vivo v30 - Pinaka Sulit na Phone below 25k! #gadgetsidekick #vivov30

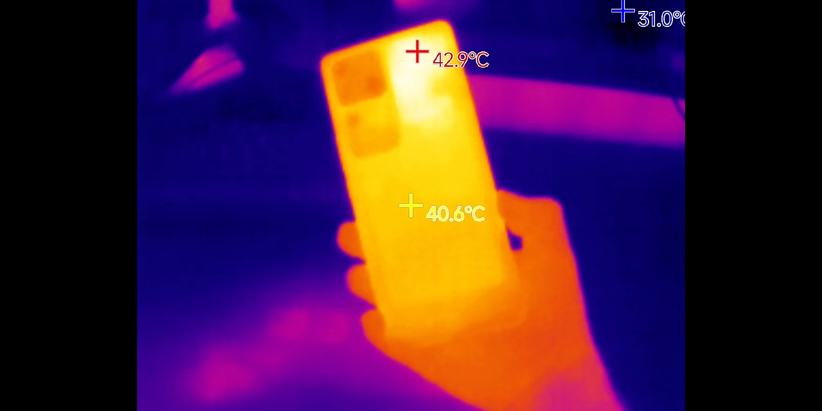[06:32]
On screen: spot 40.6°C, max 42.9°C
Ang pinakamainim na na-achieve na itong phone na ito is around 43 degrees Celsius based sa akin miles in a thermal scanner.